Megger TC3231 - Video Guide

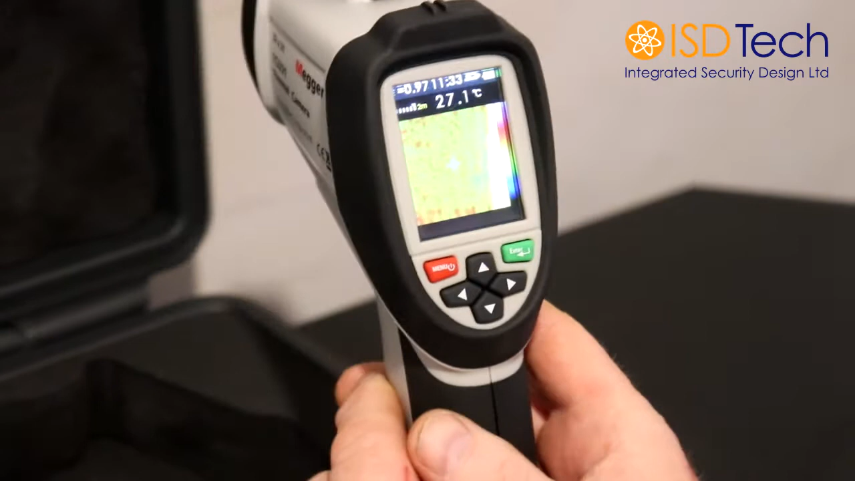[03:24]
On screen: spot 27.1°C
The menu button and the enter button most people should be quite used to using with setting up most electrical equipment. The menu itself is accessed through the menu button. This is your initial setup.
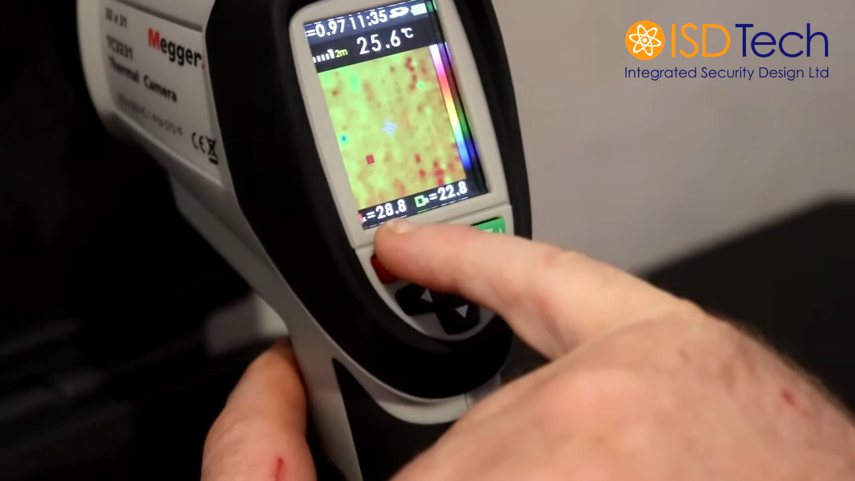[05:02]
On screen: spot 25.6°C
If I go back to the camera, it will show at the bottom there the maximum and minimum temperatures within the view of the camera.
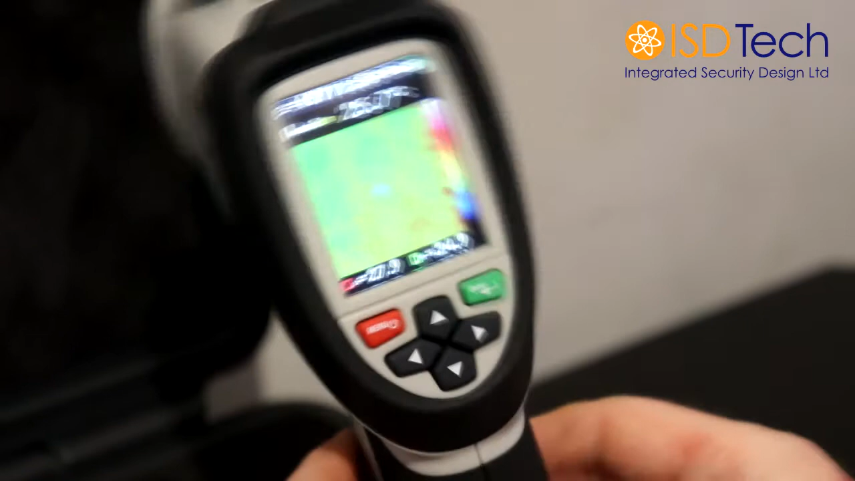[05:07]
So we can move it to a blank wall and you can see it changing.
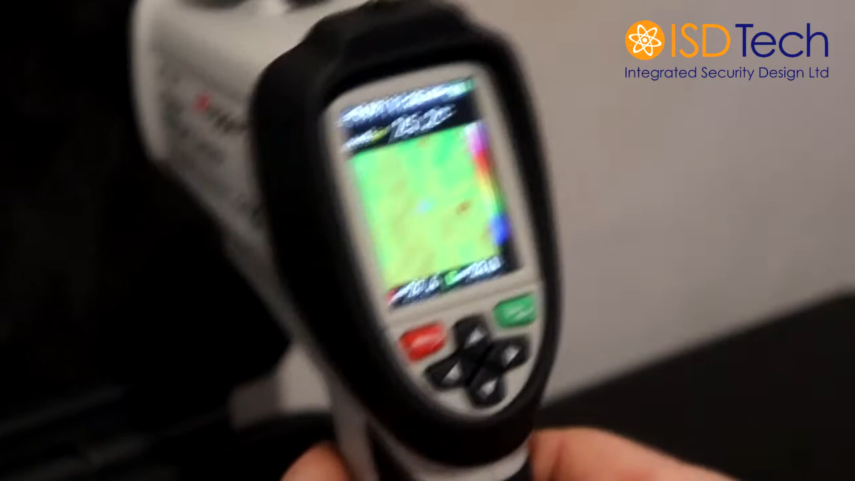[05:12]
As I said, we believe that this would confuse matters, so we would recommend leaving the max and the min off.
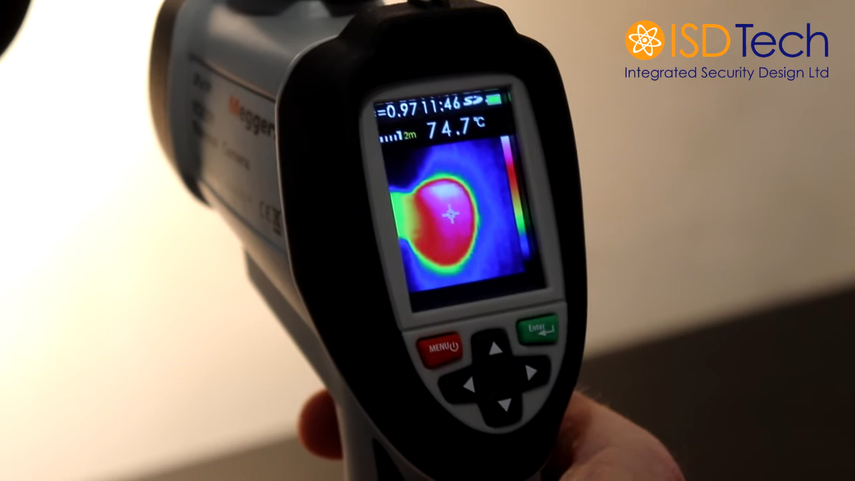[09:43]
On screen: spot 74.7°C
You would use the crosshairs in the centre of the screen to target their forehead, which is the premium place for registering the temperatures. Depending on the circumstance, the nasal passage is also a good indicator. But it is more difficult to get a reading from a safe dissonance of 2 metres.
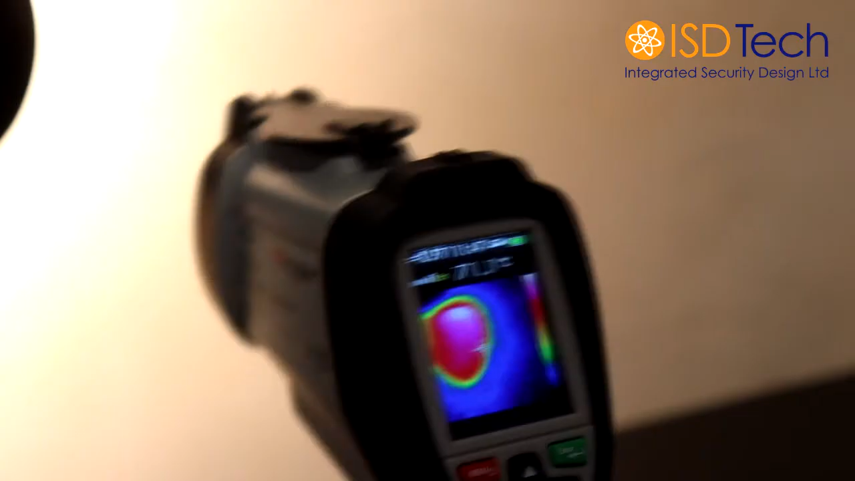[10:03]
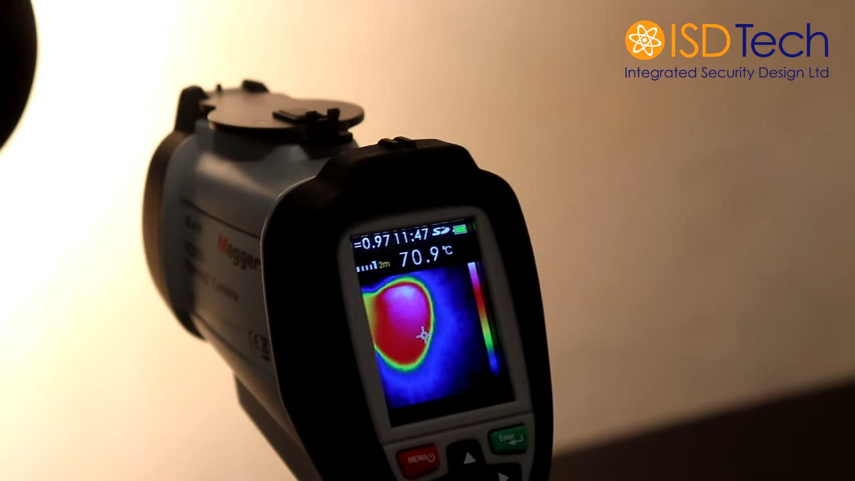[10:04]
On screen: spot 70.9°C
When you trigger, press the trigger and it will take a picture. It takes a snapshot. If you move it, it stays.
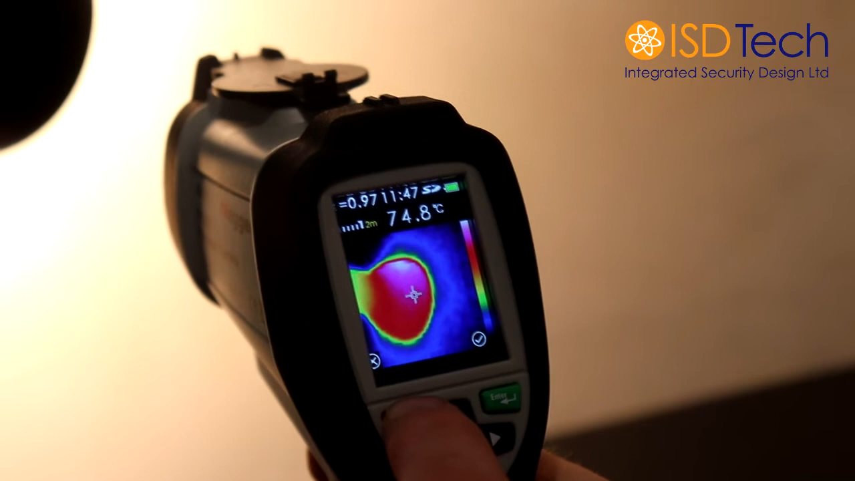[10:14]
On screen: spot 74.8°C
Your red button will stop it and it won't be saved.
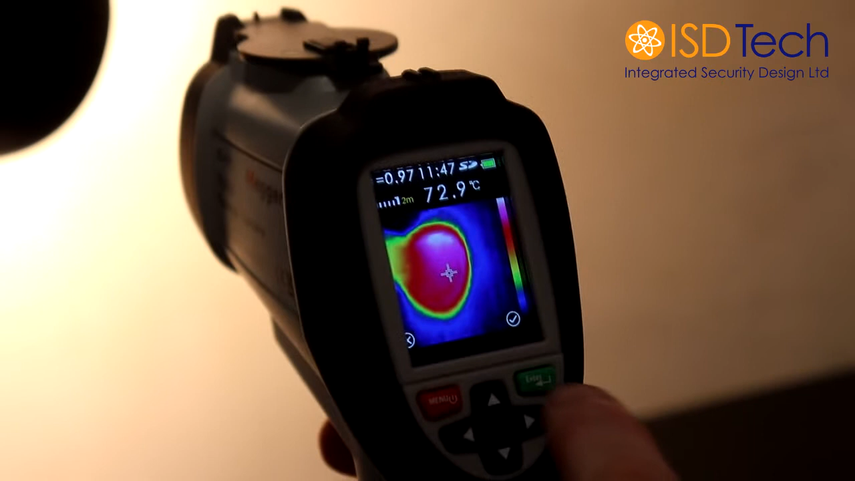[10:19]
On screen: spot 72.9°C
The green button will save it and save it on the memory card. See the X.
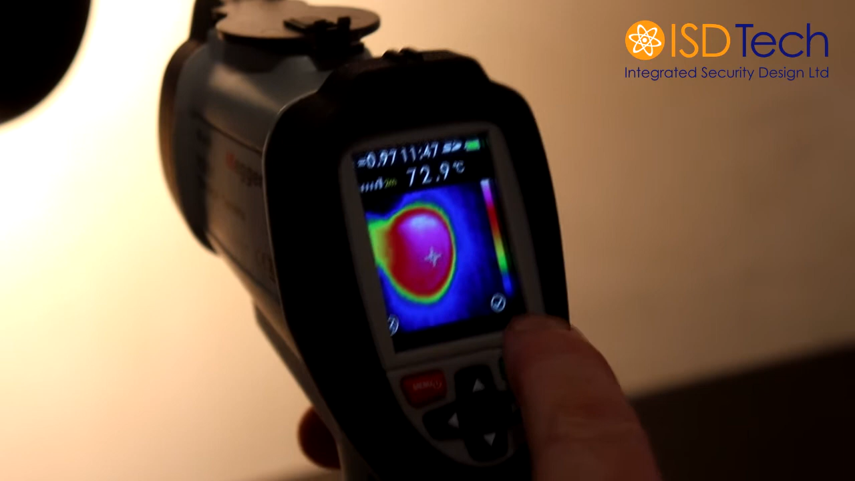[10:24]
If you leave it for a few seconds, it will automatically reset. The up and down arrows will allow you to
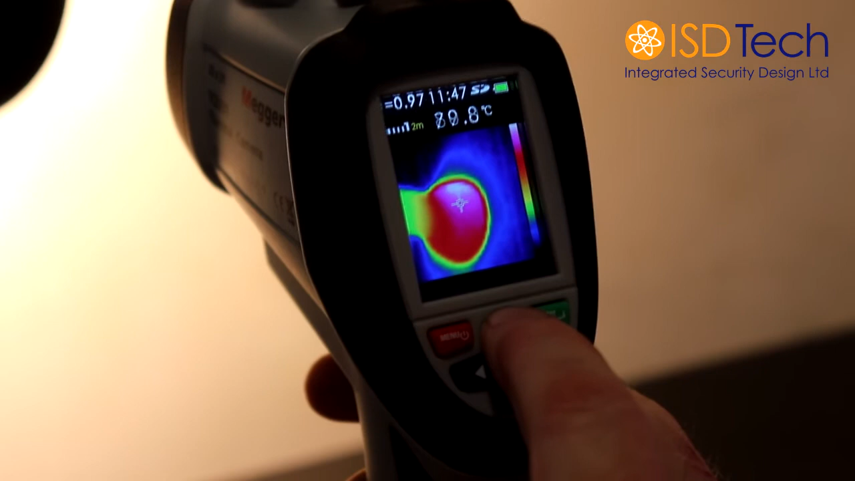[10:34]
change the settings on the screen to the different colour temperatures. So this is basically a 50-50. It's almost a photograph and it's almost thermal.
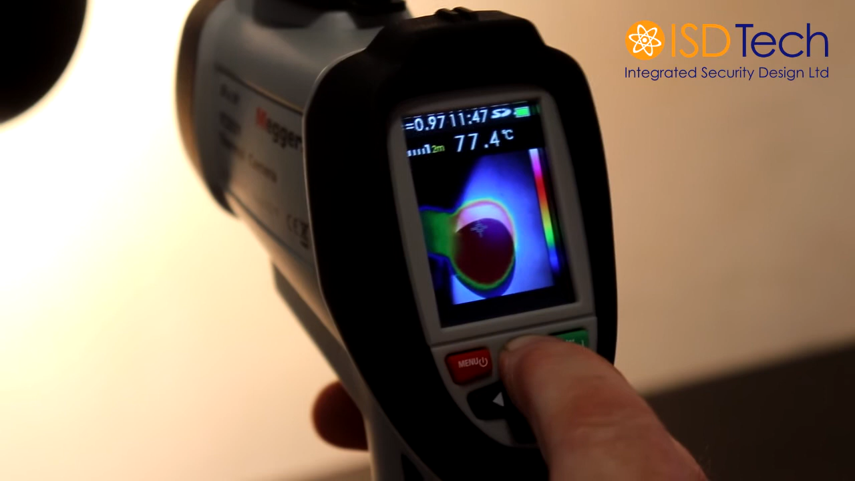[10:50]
On screen: spot 77.4°C
If you carry on down, it will become just a picture of a lamp.
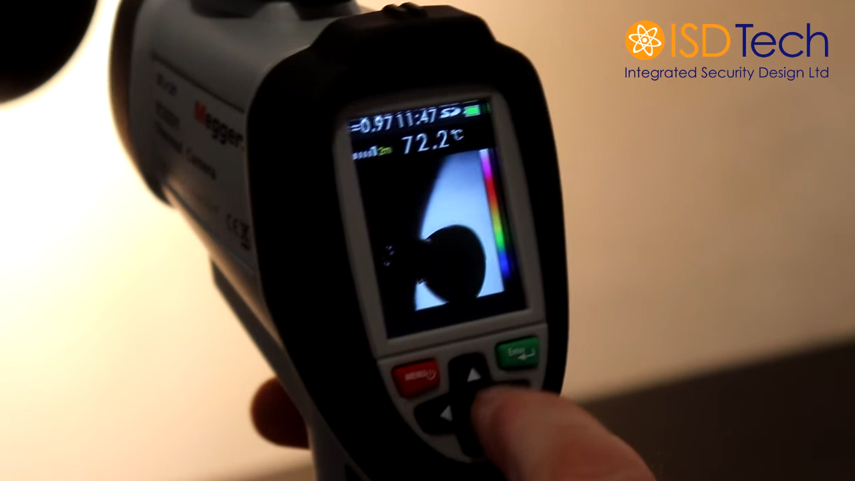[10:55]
On screen: spot 72.2°C
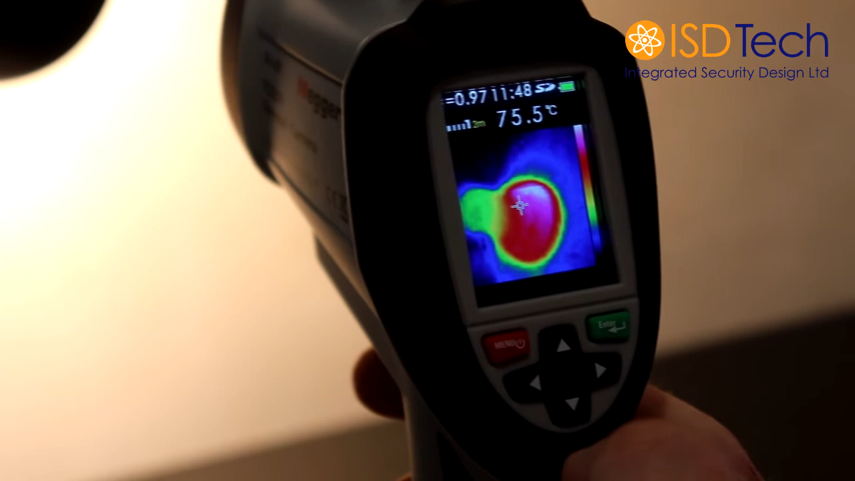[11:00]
On screen: spot 75.5°C
So we recommend, obviously, using it on the full thermal. Use the trigger to take the picture. Delete or accept. Accept.
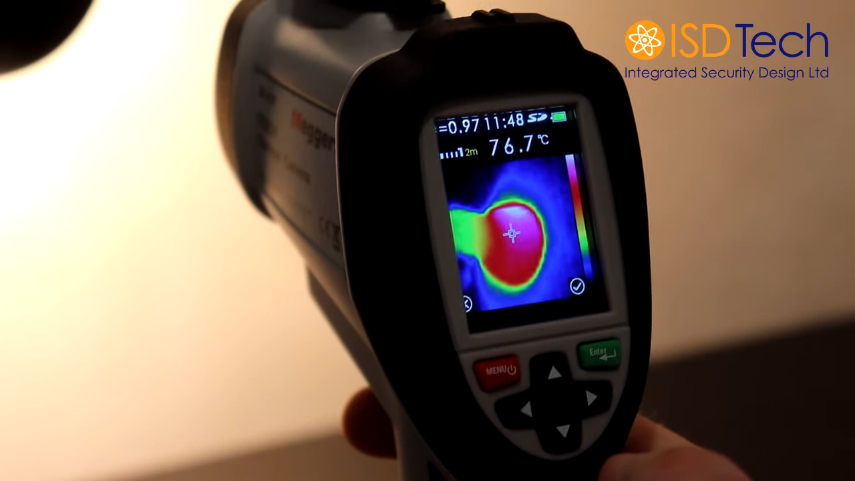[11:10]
On screen: spot 76.7°C
It will go onto the memory card. And that will be stored until you either download it on your PC or you want to use it for anything else.
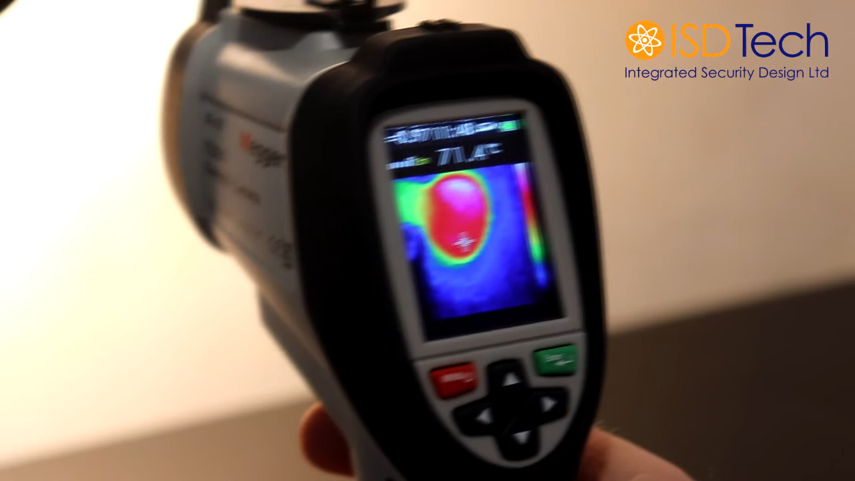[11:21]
It stores up to 6000 images on the SD card. So no problem with using this multiple times.